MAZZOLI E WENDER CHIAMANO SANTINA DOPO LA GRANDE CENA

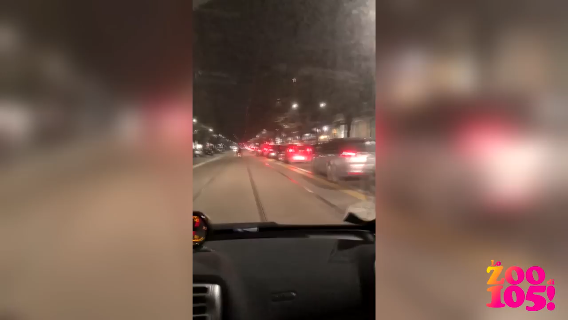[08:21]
Guarda l'americano come sorpassa tutti gli italiani. Guardalo. Non suonare, guarda, ti fanno il culo. Ma chi? A parte che la smart può andare sulla strada dei taxi. Infatti. Va bene, dai, con questo ragazzi vi salutiamo. Buona Pasqua a tutti! E vi ricordiamo che prestito Banco Posta, eh?